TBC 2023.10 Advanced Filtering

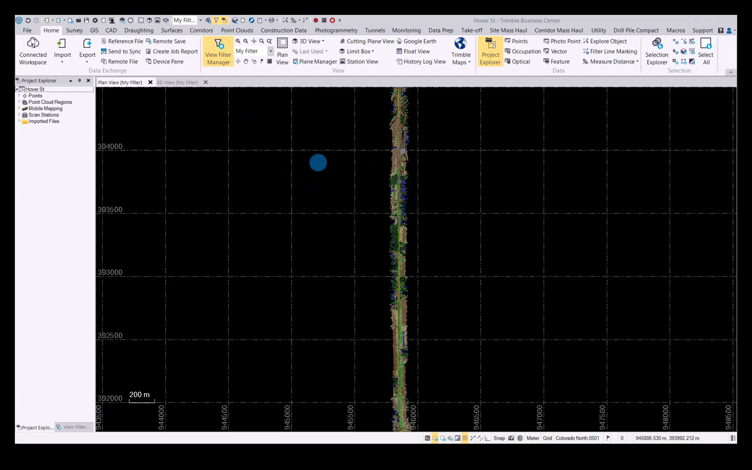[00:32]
workflow in TBC I've already uploaded a point cloud and next we will go to the point clouds tab here under extraction you will find the new advanced filtering button when
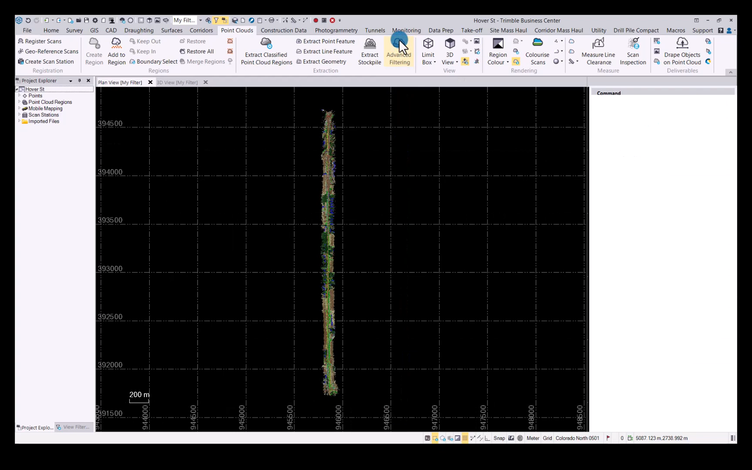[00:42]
you click that it will open up the advanced point cloud filtering command pane first thing you need to do is either in TBC select
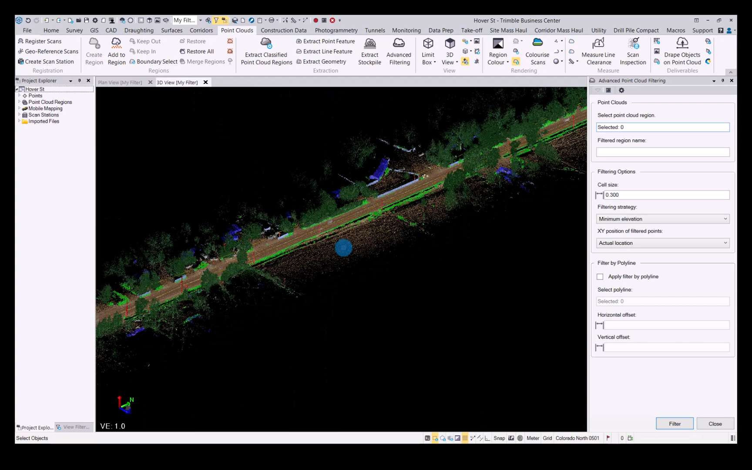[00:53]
the point cloud you want to filter give it a new name I will just do ground filtered now under the filtering options you can click on the cell size this will determine the size of the cell that will look at the amount of points inside and filter it accordingly for this example let's make it 0.5
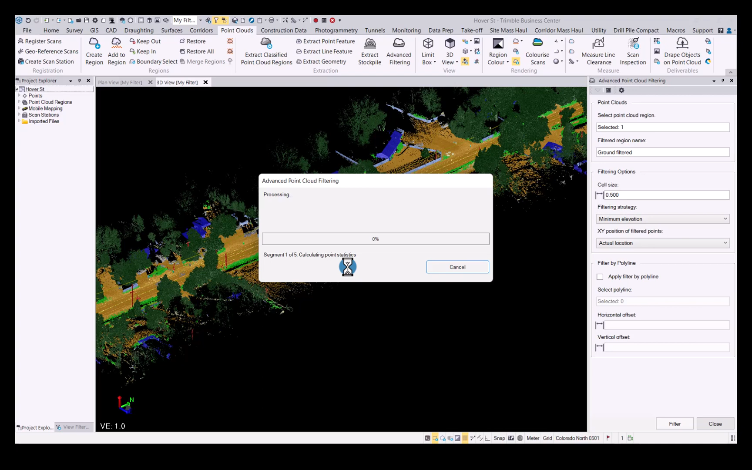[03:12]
once you've done with that we can now click the filter button tbc will now run through and then filter the points accordingly
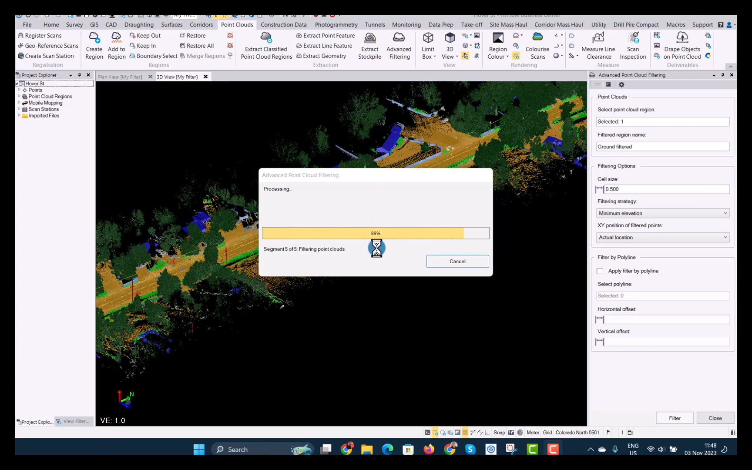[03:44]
once the process has completed we can have a look and see what the resulting point cloud looks like
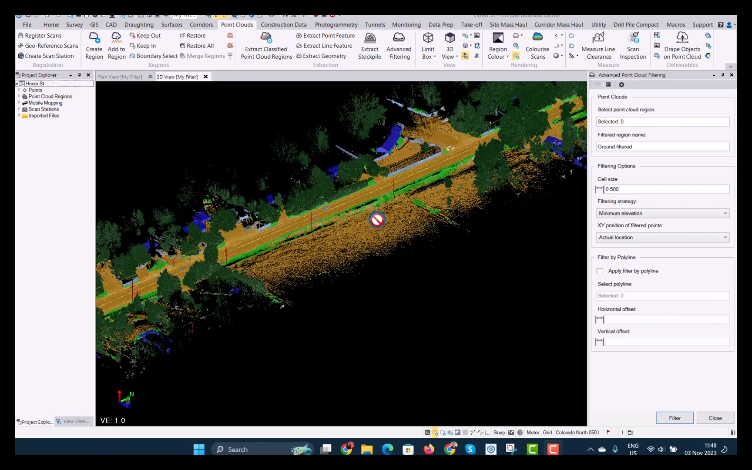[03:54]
so let's close the command pane go
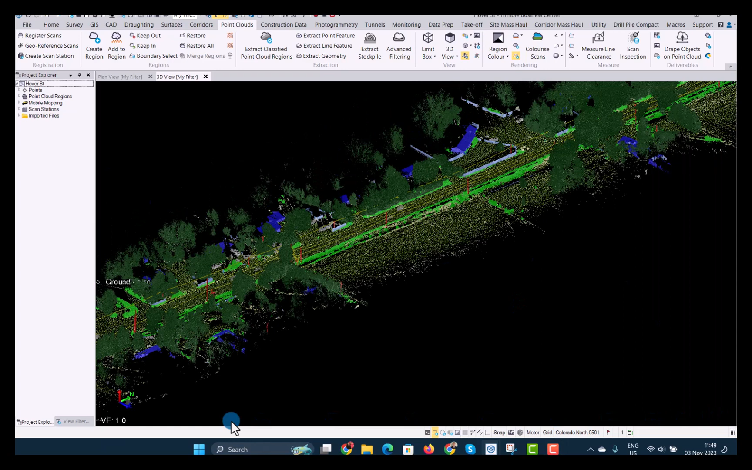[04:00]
into view filter manager let's switch off everything
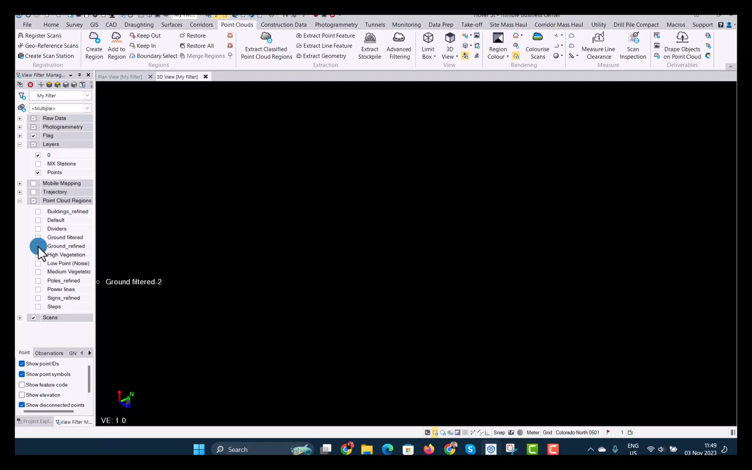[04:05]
so there we have the original ground and let's just zoom in a little bit there we go
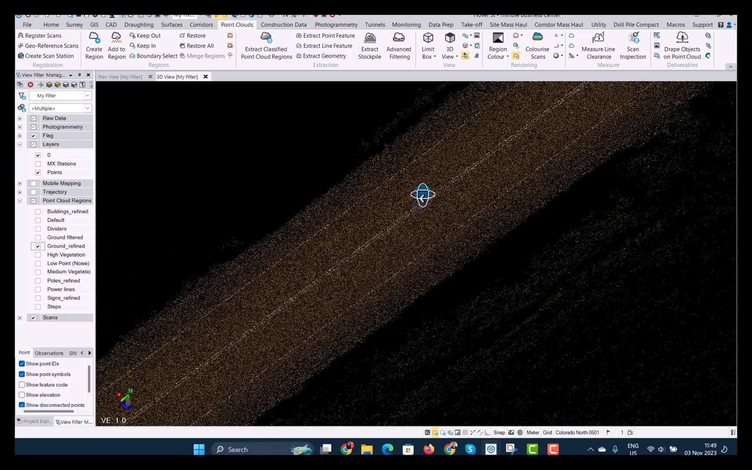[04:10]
that's what that looked like and now that we have the filtered
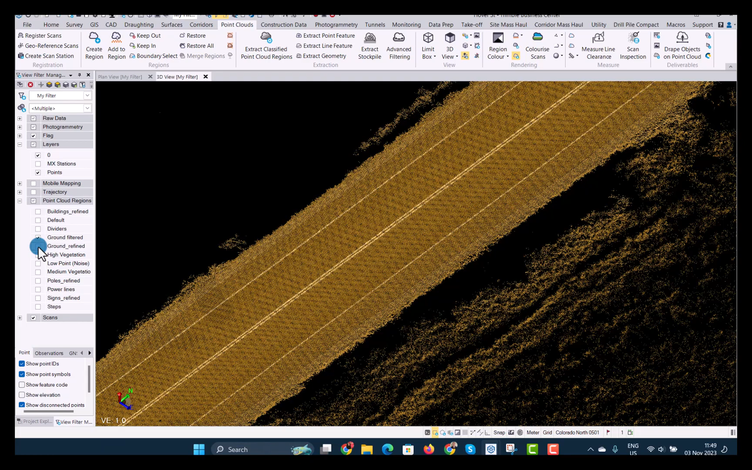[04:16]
you can see that is what that would look like there you have it that is the new advanced point cloud filtering workflow for tvc 2023.10